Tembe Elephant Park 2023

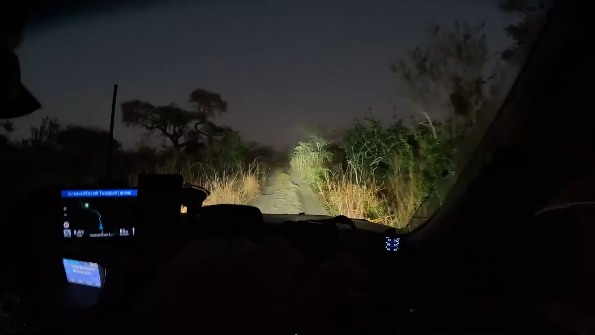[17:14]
the mist is rolled in now i'm not sure how much the gopro will show you but it's so beautiful and it's so unfortunate that i just don't have any means of accurately taking a photograph now where we are to show everybody what what's the beauty is occurring so early in the morning look at this
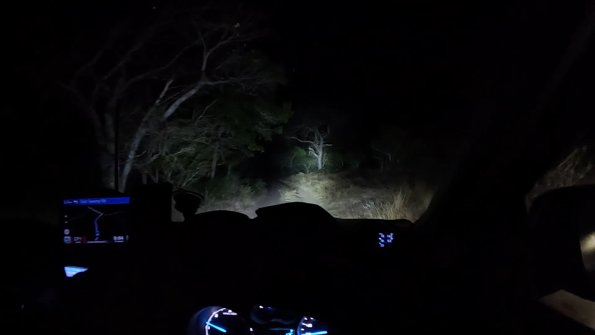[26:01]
it is now 25 past 5 we are creeping our way towards the reserve gate it's about an hour's drive from where we camped if we take the most direct route and then we've got a long drive home as normal it's been fantastic always good to spend time in the bush and if you've made it this far in the video thanks for watching